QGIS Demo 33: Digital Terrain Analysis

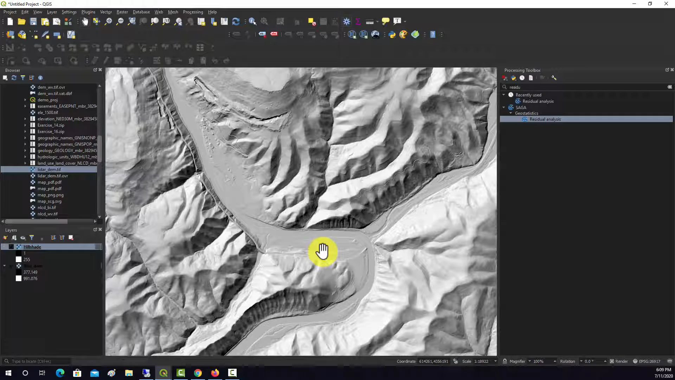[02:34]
As you can see, it's pretty detailed. And again, this isn't even at full resolution. So, you can see some like road networks, some fluvial patterns there. And yeah. So, that's an example of doing a hill shade. Some other options just natively in QGIS. We have slope. So, again, we'd want to input our elevation surface.
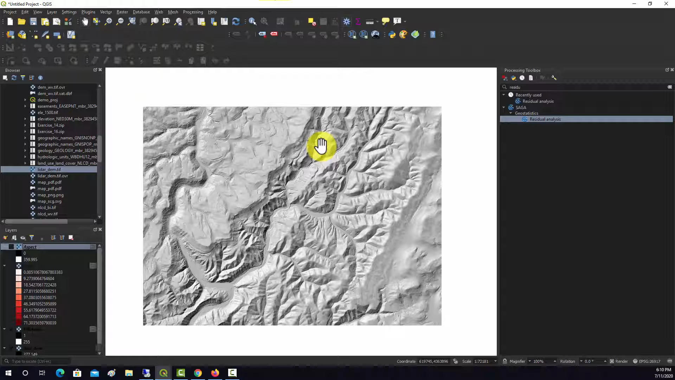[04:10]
So, there we got our compass directions. Basically, zero to 359. Right? So, your direction of slope. All right. So, those are some of your basic analyses. Let's look at some more complex ones that are specific to Saga. So, I'm going to clear out my search here. And I go into Saga. And there should be a whole set of terrain analysis tools. So, we have one for channels, hydrology, lighting, morphometry, which is like shape, profiling. Let's look at some of the morphology options. Okay. So, again, you can see a bunch of different tools here.
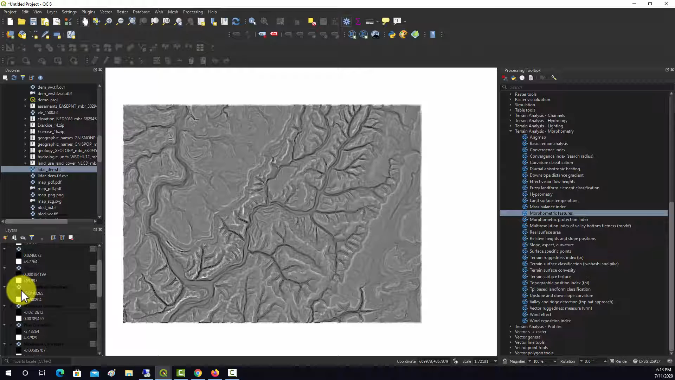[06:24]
So, it has to, like, truncate the data a bit. There's topographic slope again. Aspect. This is, again, different measures of curvature. Min.
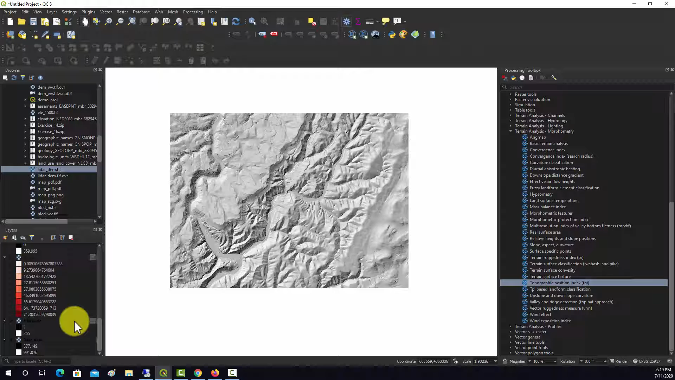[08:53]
So, let's play around with the symbology here to just make, like, a nice-looking terrain surface.
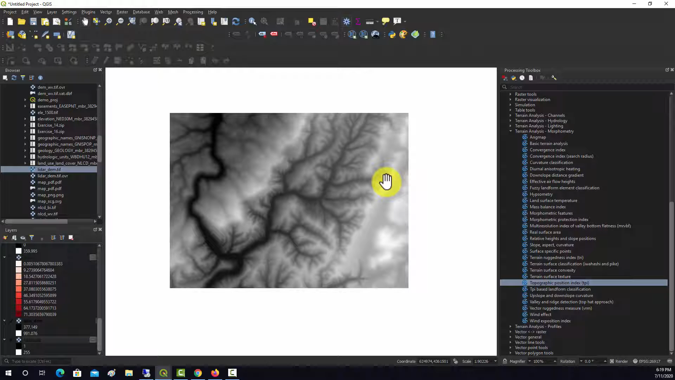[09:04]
Okay. So, first thing I'm going to do is I'm going to take this LIDAR layer, or the DEM layer, and I'm going to adjust the transparency a bit. So, I'll make it, I don't know, like, I'll do, like, 60% transparent.
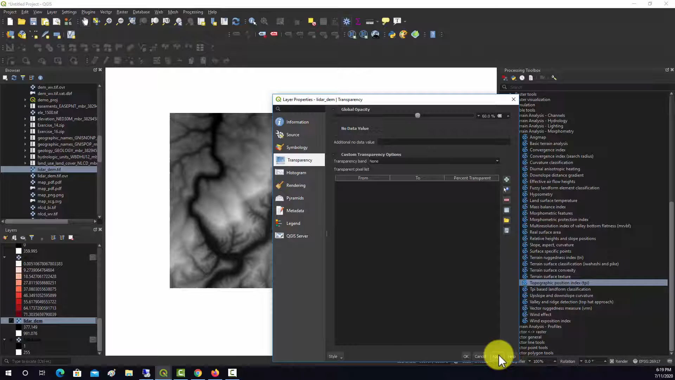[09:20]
And then, though, we'll change out the, uh, the collar ramp.
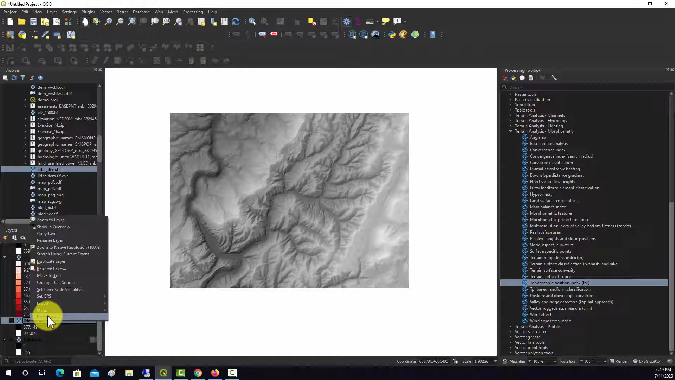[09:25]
So, we're going to go to symbology, and from single band gray, we're going to change that to single band pseudocollar.